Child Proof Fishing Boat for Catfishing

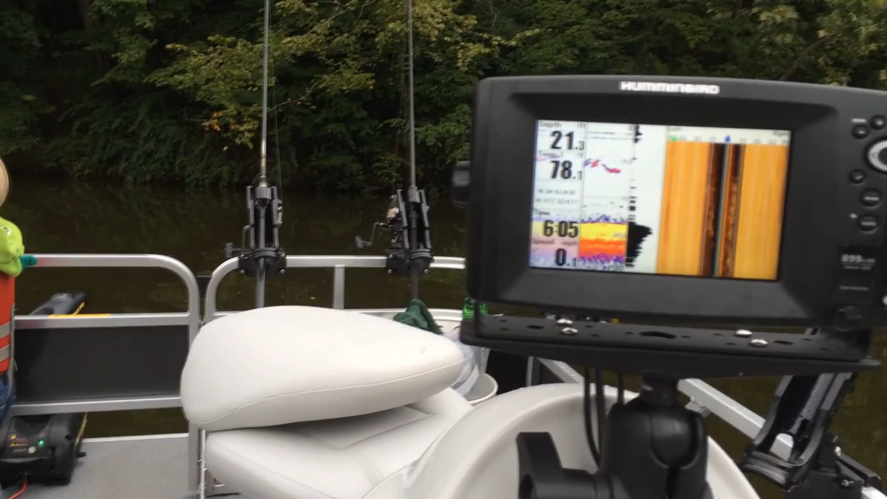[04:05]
Sonar. GPS combo. This. Has the down imaging. And the side imaging. And it also has. The GPS built in. And it links up with the iPilot system. And that's. Pretty nice. This thing's. Pretty good. We'll show you a little demo here.
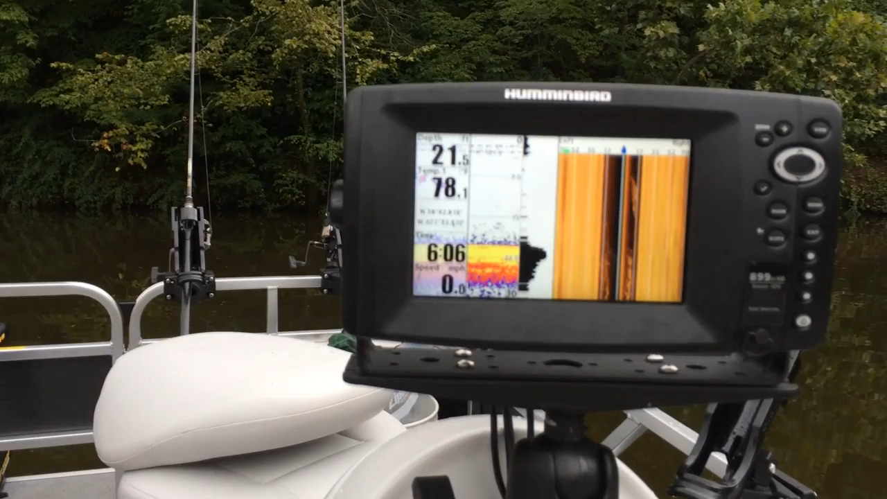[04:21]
When we're actually moving. But. It. Works. Amazing.
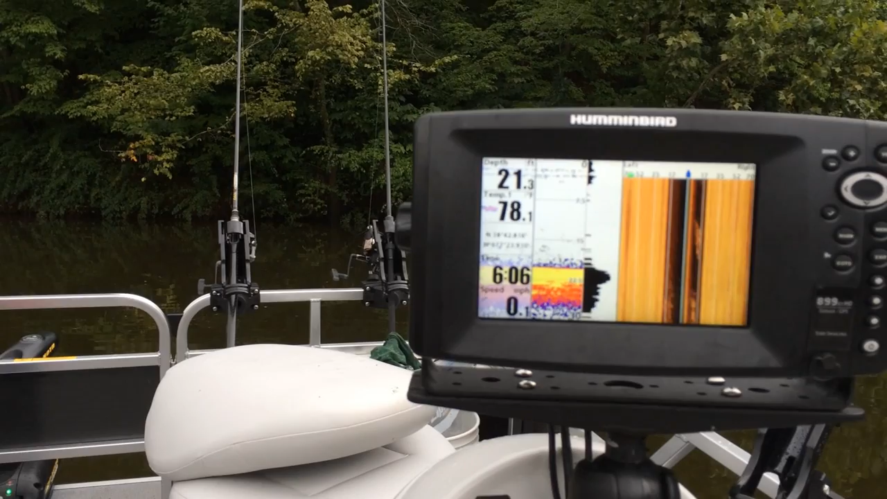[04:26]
You can see logs. And all sorts of little details.